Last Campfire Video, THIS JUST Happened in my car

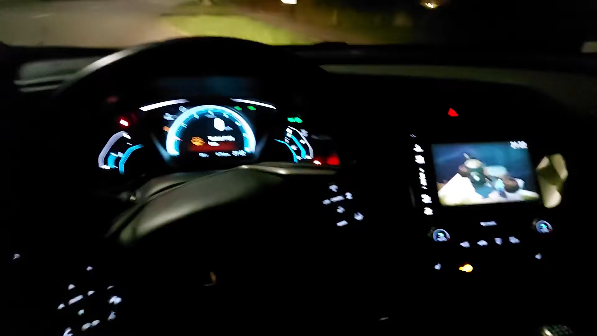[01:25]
this is my this is this is my spaceship of a Honda Civic